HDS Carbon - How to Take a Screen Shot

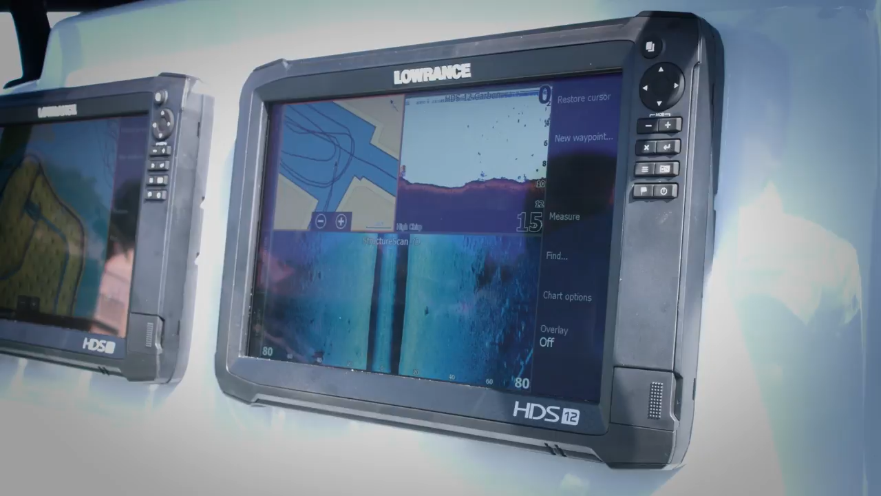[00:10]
So what I'm going to do is I'm going to go in here and I'm going to take a screenshot and if you guys have never taken a screenshot on your HDS,
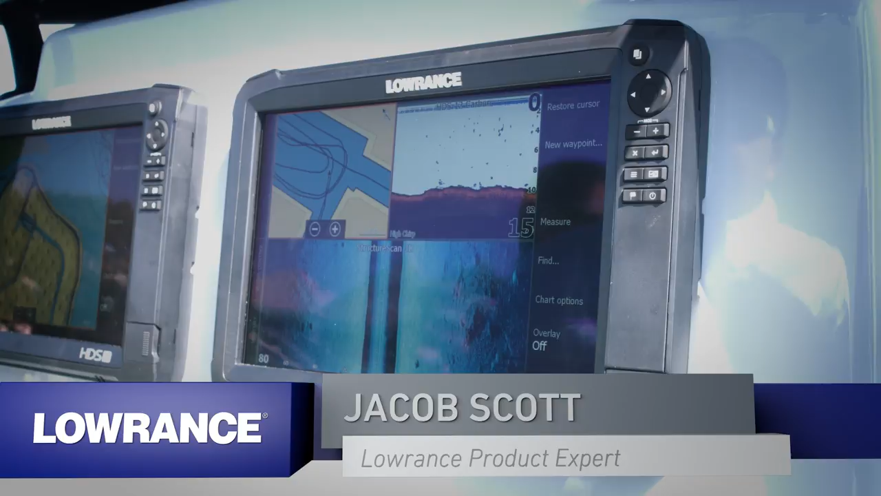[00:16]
Gen3s, your Carbons, or your Elite Ti's, we all do it the same way.
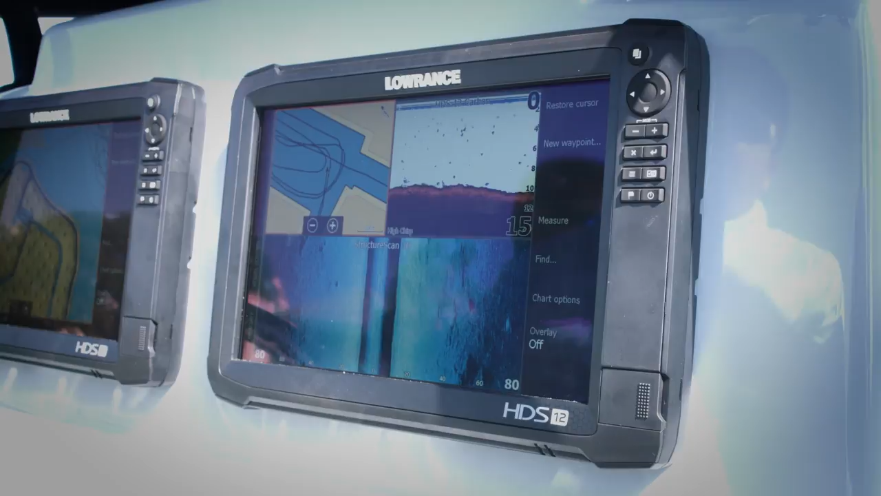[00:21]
You're going to press the power button and the pages key at the same time.
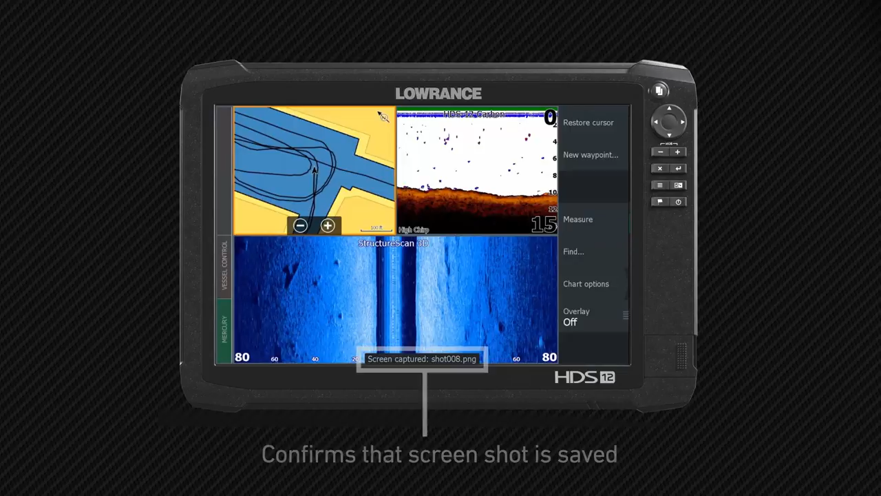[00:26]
And you can see it tells you right here that it just captured the screenshot.